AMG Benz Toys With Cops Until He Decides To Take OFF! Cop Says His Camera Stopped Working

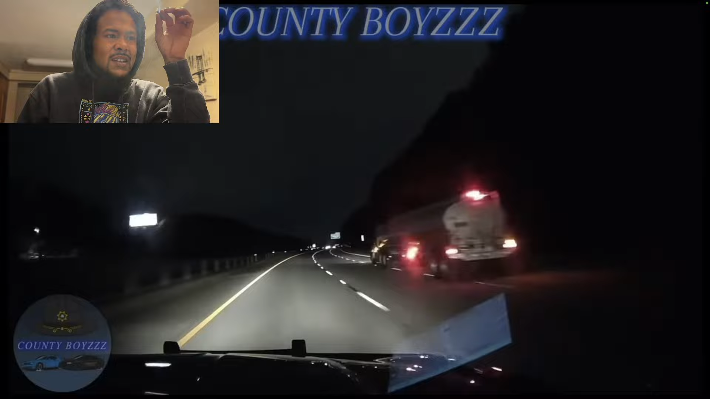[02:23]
Ah, damn. Oh, yeah. That charger ain't got shit on that Benz. This charger, this officer ain't got shit. If that Benz don't do nothing dumb, and dude know how to drive, oh, yeah. He out of here. Oh, he out of here. Oh, yeah. And he blacked out. Oh, yeah.